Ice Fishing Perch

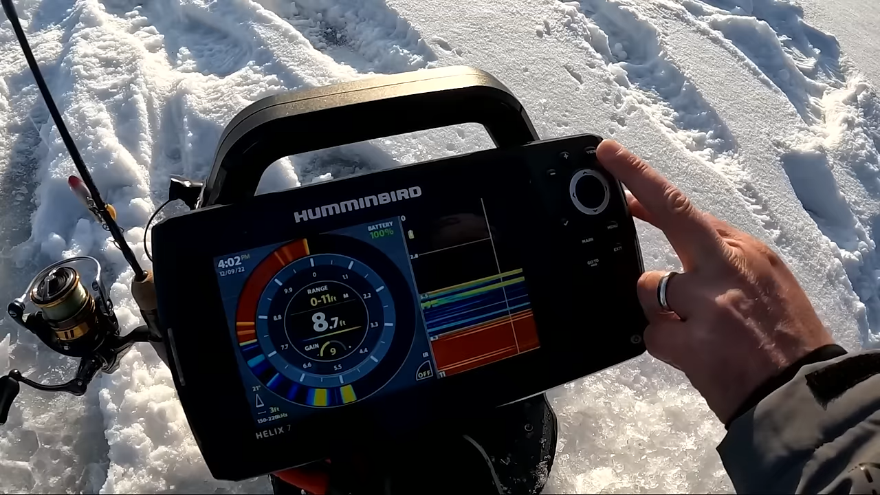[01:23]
On screen: depth 8.7 ft
Now, once you slide to deeper water, that's when 2D sonar is going to be the thing to use. You can use the zoom feature to identify bottom-hugging perch.